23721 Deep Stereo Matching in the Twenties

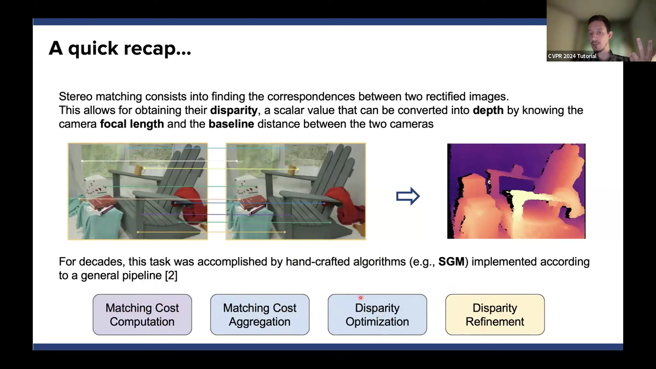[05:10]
The second stage assumes to aggregate this cost according to local patterns. The third stage assumes to optimize the information we can get from cost and obtain a first disparity map. And finally, we have an optional fourth step for refining the disparity map that we get in advance.
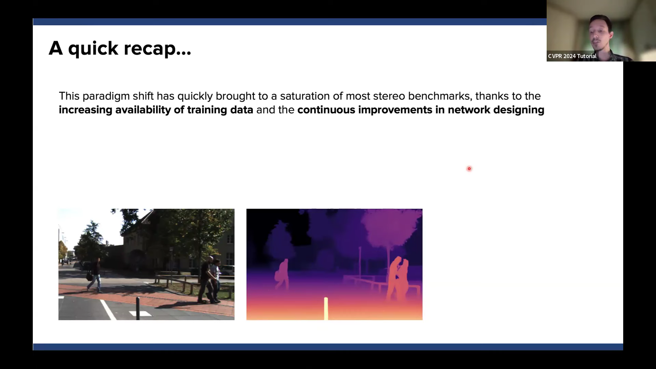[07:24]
And these are the results obtained with an end-to-end architecture trained on the entire dataset made available by Kitty itself. So the increasing availability of such dataset made continuously improving the accuracy of these neural networks independently on the network design itself.
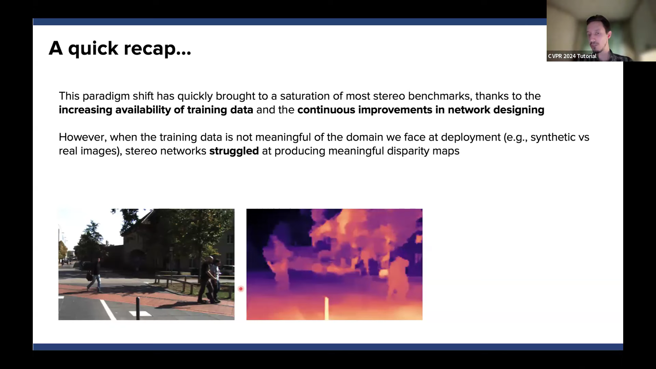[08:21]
a lot of real effects that are very hard to model in synthetic images. And this problem, of course, was known at the very beginning,
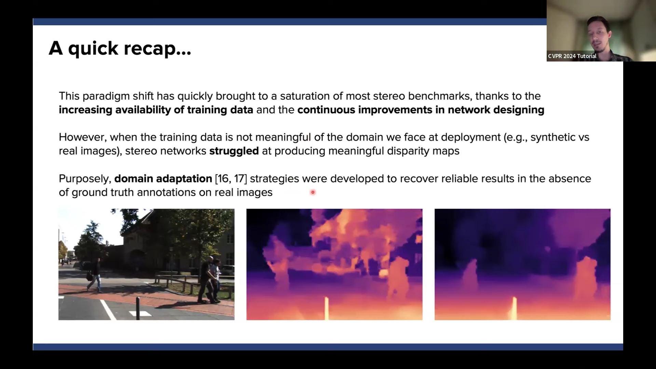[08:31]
even in 2018, 2019, and some first solutions were proposed to deal with this domain shift problem by exploiting unsupervised domain adaptation. That means we had some strategy allowing to fine-tune a neural network on a collection of stereo images, even in absence of any ground truth depth annotation. And this was possible because as soon as we have a stereo pair and we can estimate the disparity of this stereo pair,
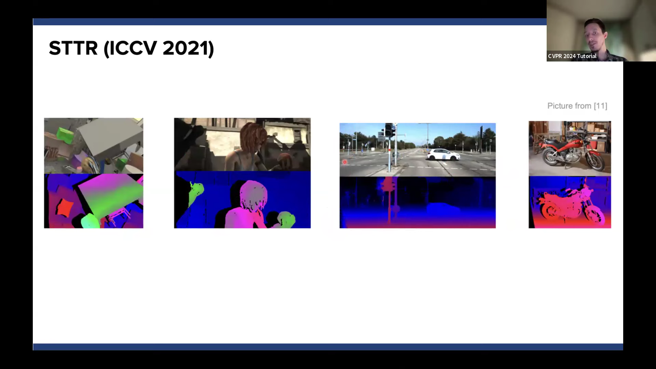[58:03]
Of course, one of the main issues by the disparity map we get from the attention maps is that it is not capable of predicting the disparity for those tokens that are not matched across the images. This is why the authors also proposed a refinement network to fill basically the occlusions.
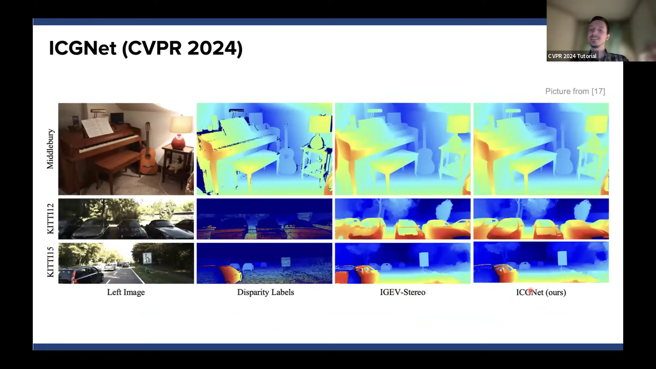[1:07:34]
We can appreciate how their proposal can still boost the accuracy a little further. And finally, we also would like to mention the NMR-AF architecture that again will be presented at CVPR.
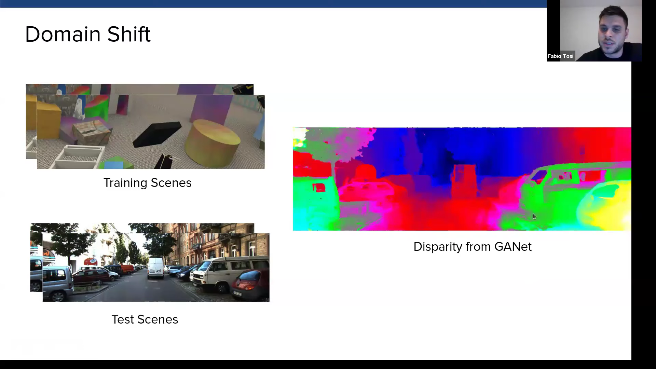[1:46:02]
As you can see here in the disparity, you can notice that most of the pixels, most of the estimated disparities are totally wrong. You can notice from the road, from the cars, and the other regions of the environment. So this is a clear example of the domain shift. So now we are going to
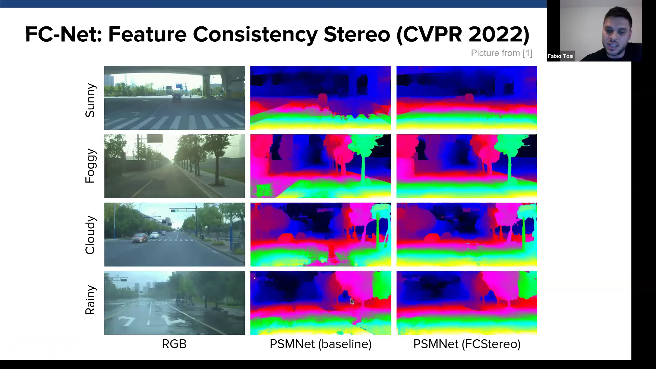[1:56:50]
So you can notice here the disparity maps are much more accurate on most of the challenging regions of these images. Instead, this is another work proposed at CVPR 2022.
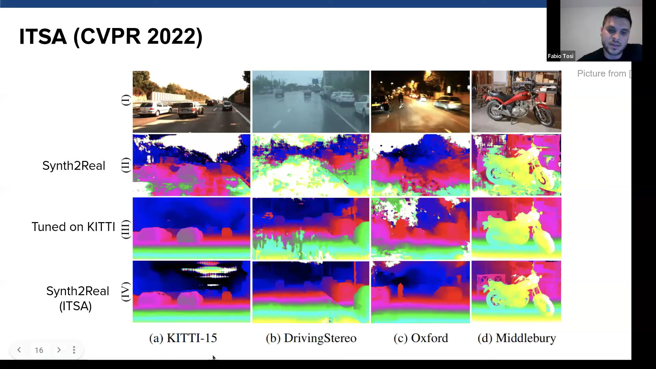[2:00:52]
Instead, they demonstrate that using this ITSA approach, using the perturbation technique, they are able to recover to improve the robustness across diverse environments, notably, as you can see, the difference between the first and the last row.
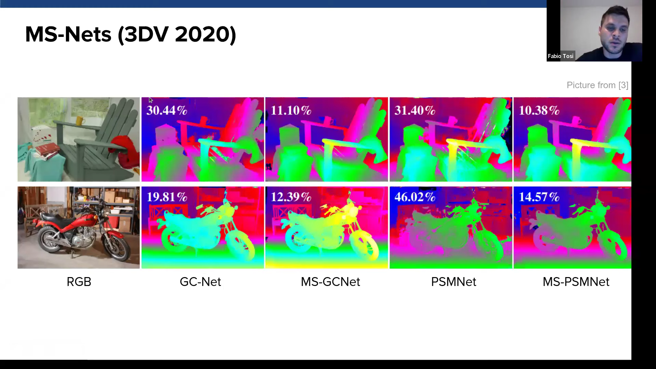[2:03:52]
and replacing the learned feature extraction model with conventional matching functions, we can notice the huge improvement in performance when tested on real-world environments, such as the one depicted here of the Middlebury dataset.